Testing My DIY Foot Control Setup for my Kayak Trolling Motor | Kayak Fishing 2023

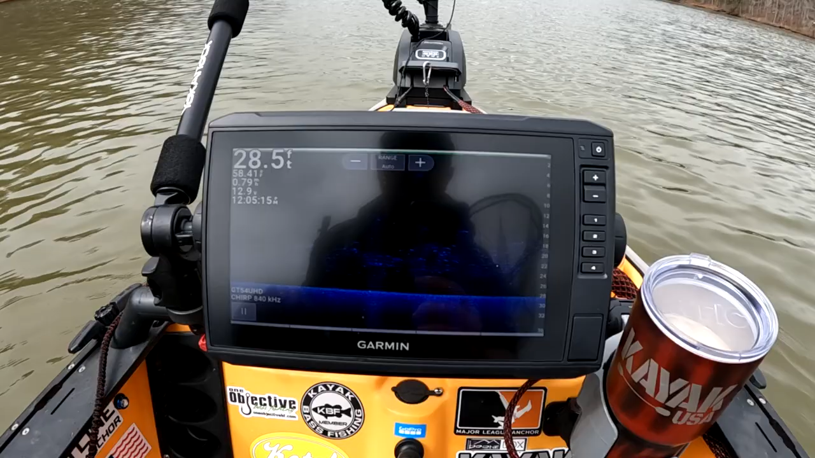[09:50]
this is just full of shad you can see on the screen here that is all shad and they're they're actually kind of deep there's some patches up high but most of this is just all shad here i've also got to look something else that i need to add so as you can see these
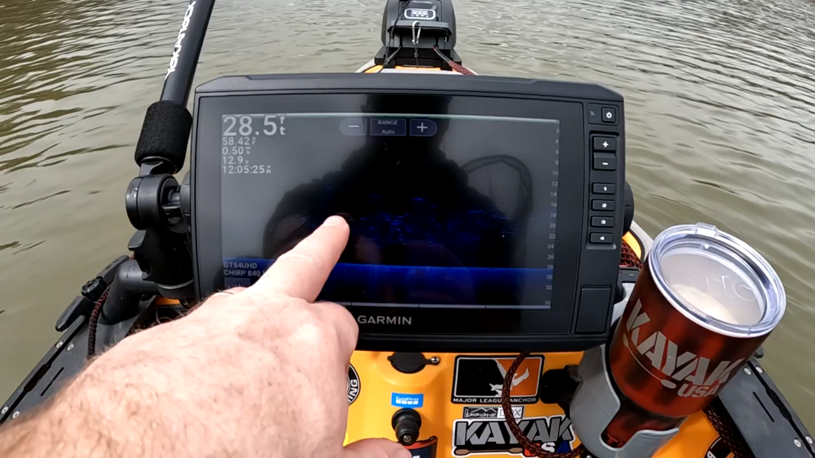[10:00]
On screen: depth 28.5 ft
lines i don't know if you can tell on screen but i've got some lines that are going straight up and down here and those are coming from every time that i mash the power let me show you how i'll hit
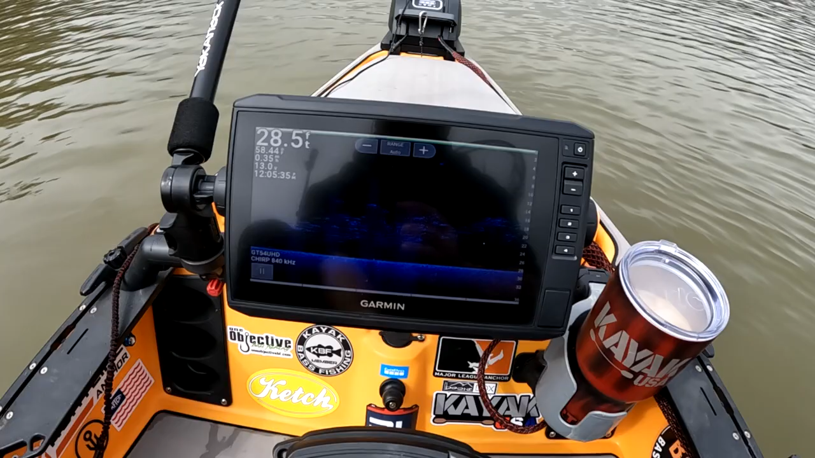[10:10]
On screen: depth 28.5 ft
the no it's not the power it's when i turn the trolling motor you see there's the line where i just turned it and what's funny is these bad this battery for the garmin is not the same one as the battery for the motor guide the motor guide's on its own uh dakota lithium 100 amp battery but i think i need to add a ferrule i think is a ferrite a ferrite ring because i think they're getting some interference between each of the lines running through the hole i need to address